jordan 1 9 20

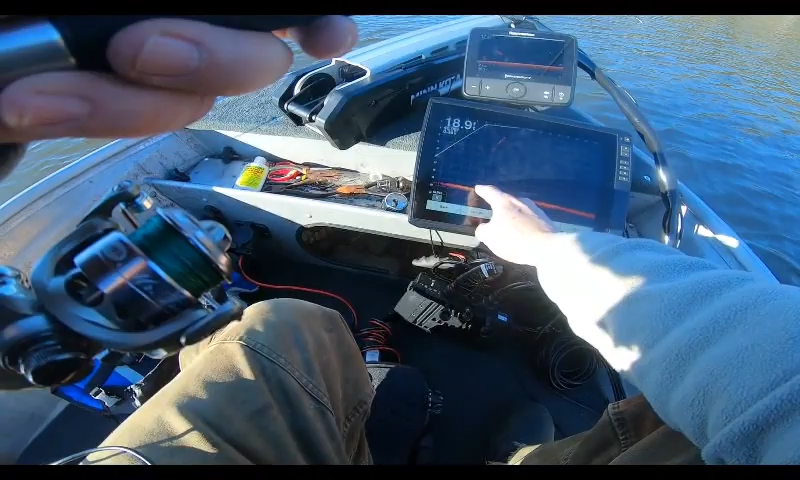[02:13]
Here's my jig. There's my weights right there. So, I'm going to move, pull my jigs up a little bit. See it come up. There's a fish right here coming on the bottom. Let's see if they like it. Pulling it up to the fish. They're hovering around it.
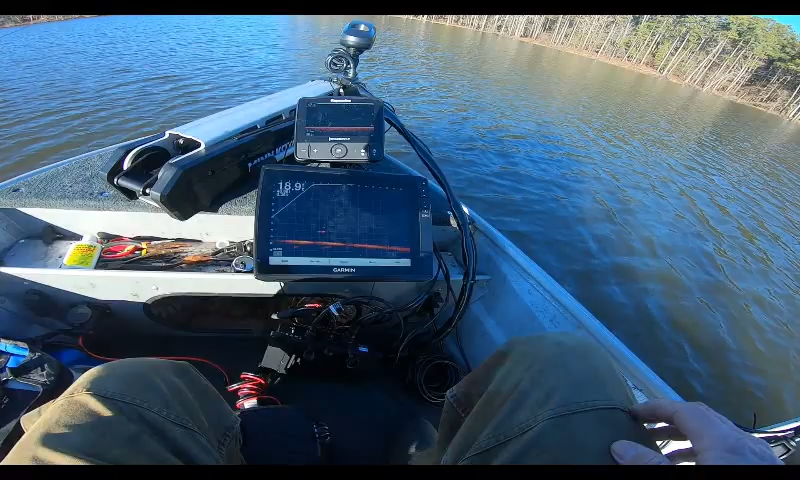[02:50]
Interesting. Interesting. The fish are staying close by it.
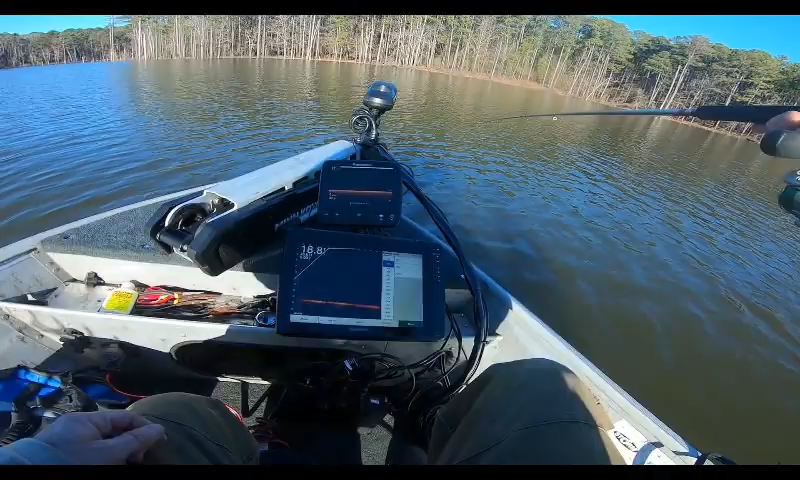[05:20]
So, the beam is about two foot. About 20 foot out. It's about two foot. It's a small, narrow cone.